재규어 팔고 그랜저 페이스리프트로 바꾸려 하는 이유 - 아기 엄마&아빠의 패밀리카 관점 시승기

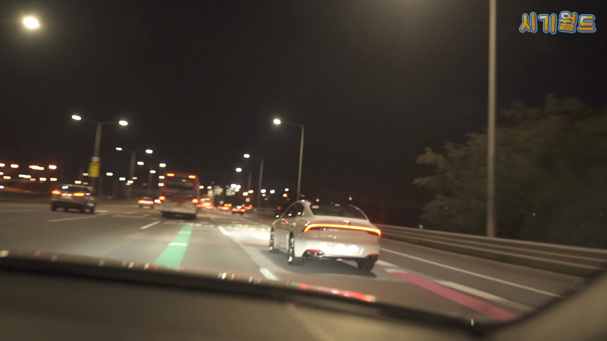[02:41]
여기 지금 길에 보이는데 실제로 길에서 처음 보는 저 테일램프의 간지. 아, 간지를 막 도로 위에 뚝뚝 흘리고 다니는. 그러니까 저게 테일램프 끝머리로 뚝뚝뚝 떨어지는 것 같아요. 요즘 수입차들 저렇게 일자 테일램프 많은데 저건 뭐 트렌드니까 다 따라하는 것 같긴 한데 뒤에서 봤을 때 멋있어. 진짜 멋있어. 뭔가 달라.